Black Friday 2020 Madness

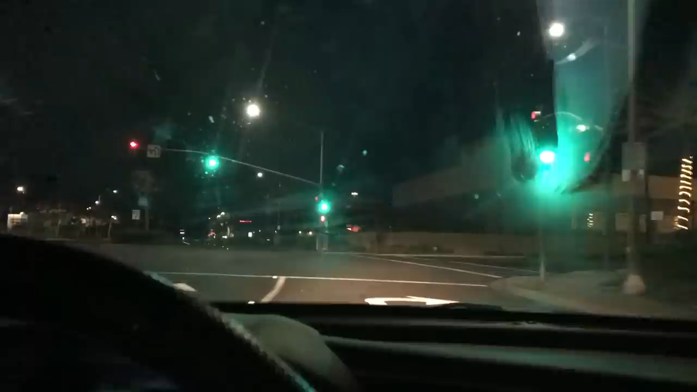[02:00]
So we're going to pull in and see how Walmart's looking now. It's 4.47. And they should be opening up at 5.
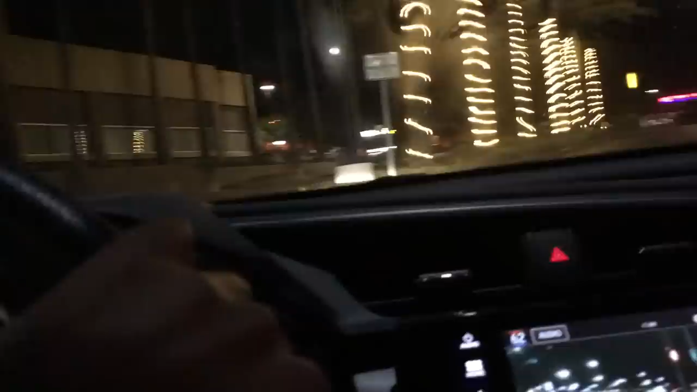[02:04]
And this isn't a 24-hour location. So I don't believe, you know, people will already be inside.
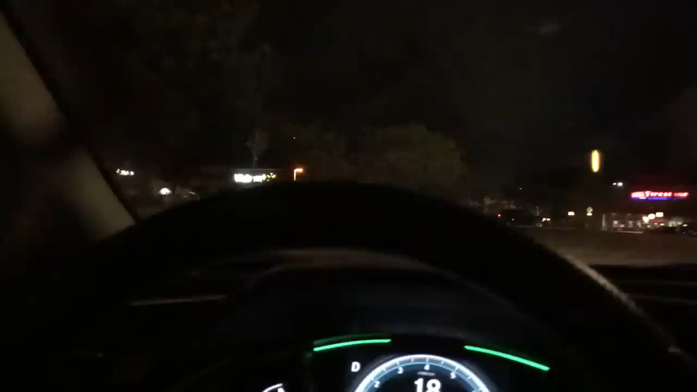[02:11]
Because some of the things that are, if they're 24 hours, people will already be inside. And that's how it normally would be on Thanksgiving Day. Let's see what kind of line there is. I don't see much of a line. I'm looking over here. And, yeah, I see a very small line.
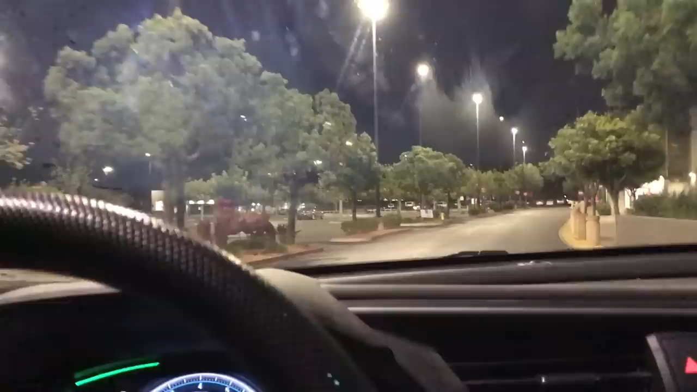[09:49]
Well, here we are heading over to Target. Let's see. I see like somebody standing out there. I see like one person. I don't know if that's a person like, is that a person waiting to go in? Or is that a person just sort of like looking at the sign?
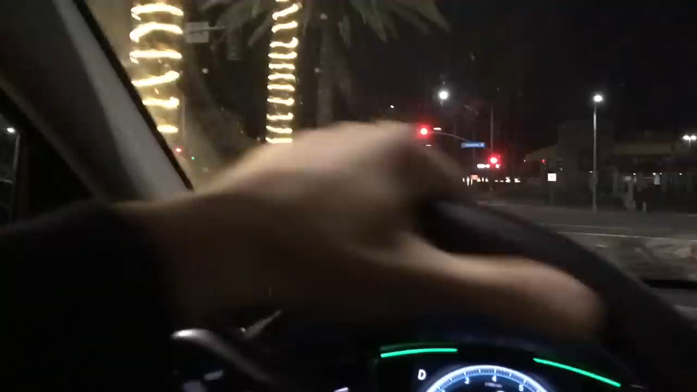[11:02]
So I think a lot of that stuff was online only. But we'll head over there now. So we'll see how it looks going into Best Buy. Now let's see.
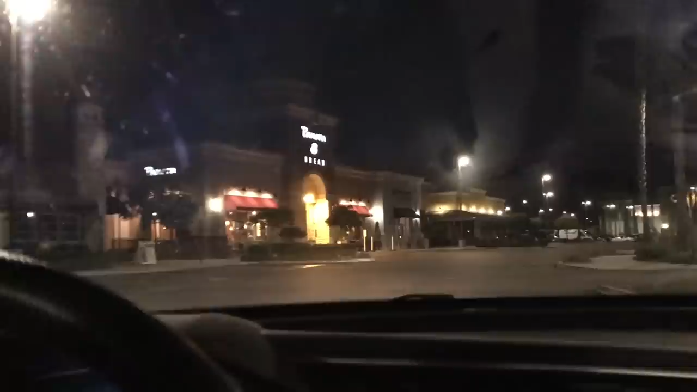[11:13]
I see a decent amount of cars over here. There's a decent amount. Nothing crazy though. Nothing like, you know, you used to see.